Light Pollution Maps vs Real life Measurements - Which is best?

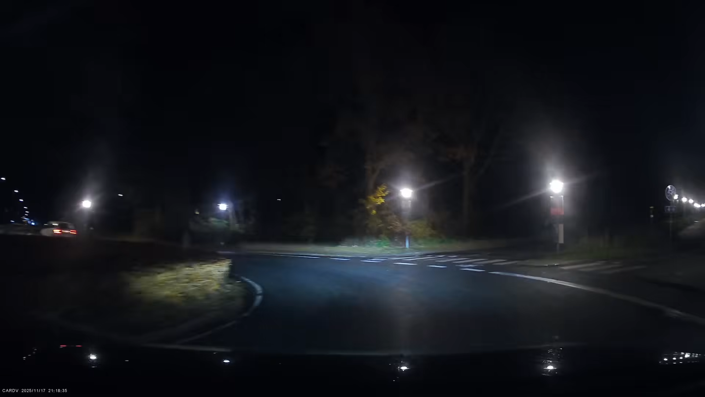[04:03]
Now, for our second stop of the night, we moved out into the suburbs. So we are now just outside the city.